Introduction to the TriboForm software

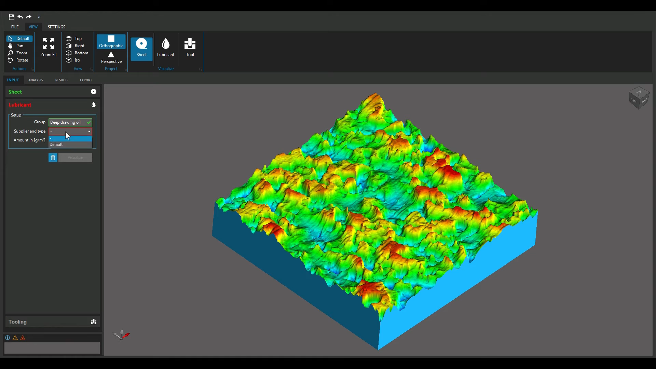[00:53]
Next, select the lubrication type and amount as applied in the metal forming process. Finally, select the type of tooling material and its surface conditions.
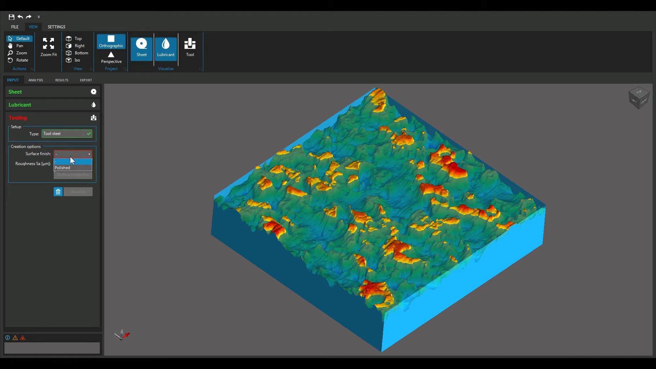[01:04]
This can be done by using the comprehensive library of tooling materials or by importing 3D surface measurements.
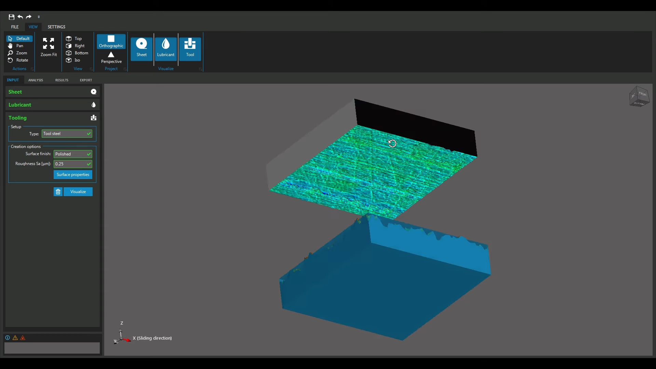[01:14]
Proceed to the analysis tab to choose the bounds of your TRIBOFORM simulation.
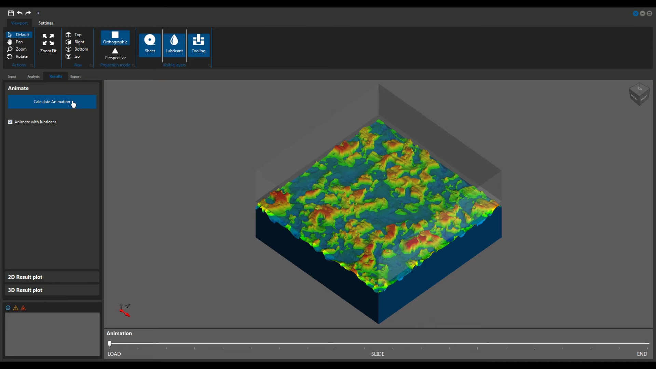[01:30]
Animate the sliding of the stamping tool over the sheet surface. And accurately evaluate the change of surface and lubrication conditions.